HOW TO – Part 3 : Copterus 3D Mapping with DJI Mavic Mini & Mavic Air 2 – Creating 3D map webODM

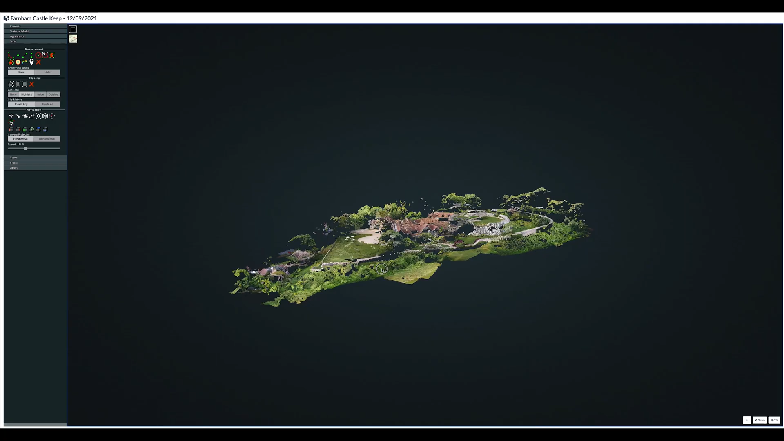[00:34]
In this final part I will now show you how to create a 3D map of Final Castle using WebODM.
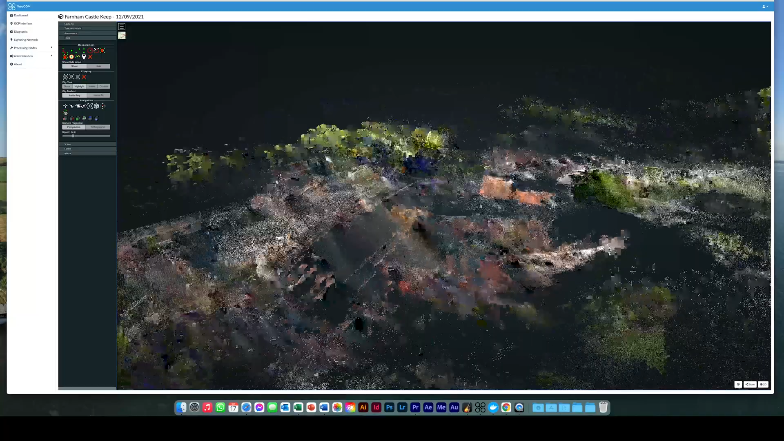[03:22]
Should you want a more textured model click the textured model icon at the top left of the screen and tick the box. The final model will then load.
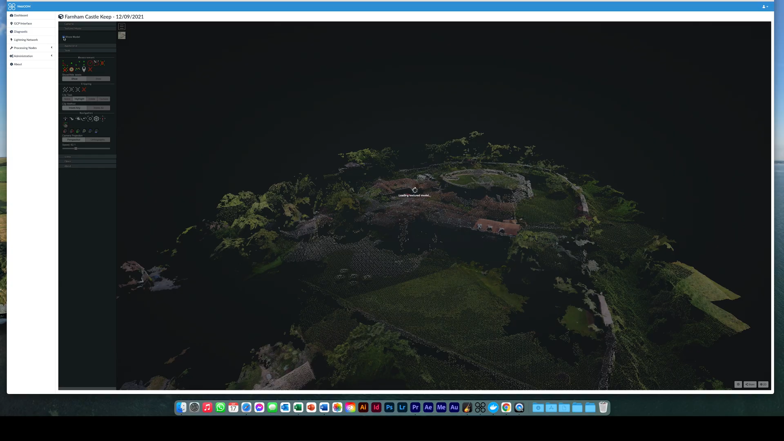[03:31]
You can see from the model that more images are needed to fill in some of the spaces.
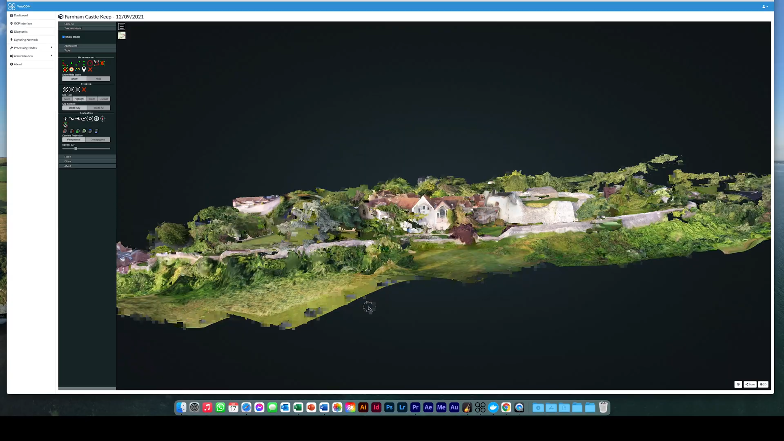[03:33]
So a second mission will be planned probably taking more photos with the gimbal at a different angle.
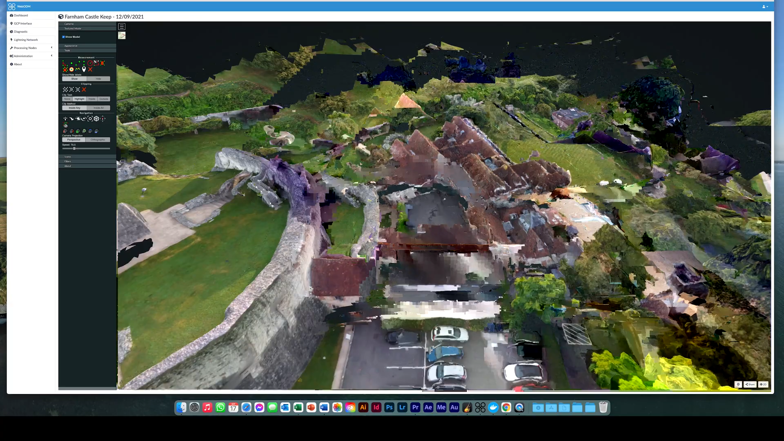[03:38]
To help identify possible gaps in the pictures you can see where the drone took the photos in the app.
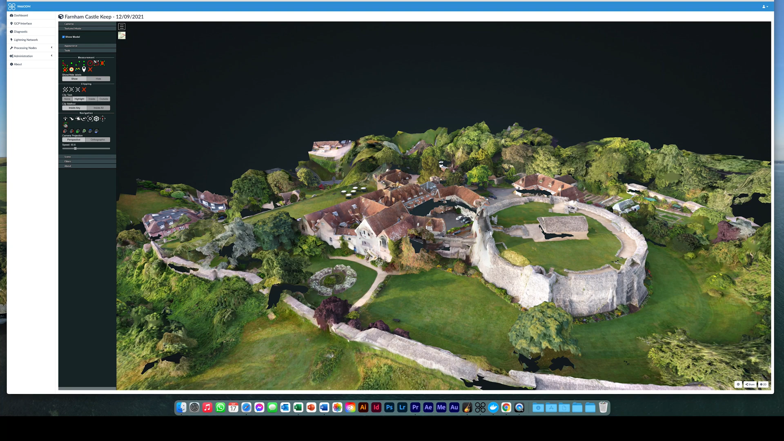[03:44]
Click the camera icon and tick show cameras.
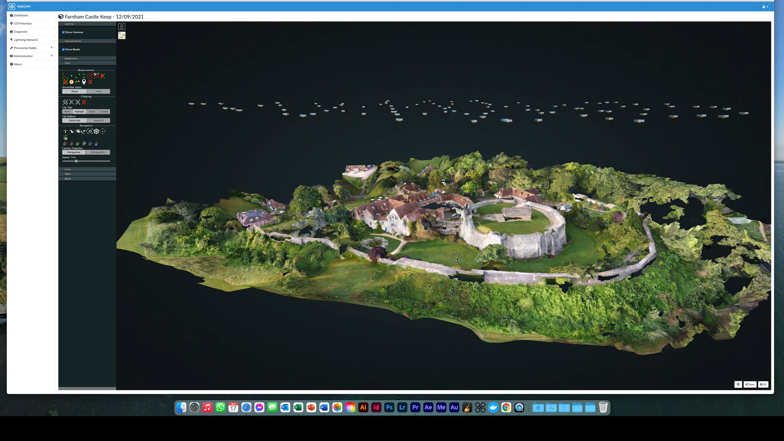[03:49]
This now shows all the photo points during the mission where the drone took a photo.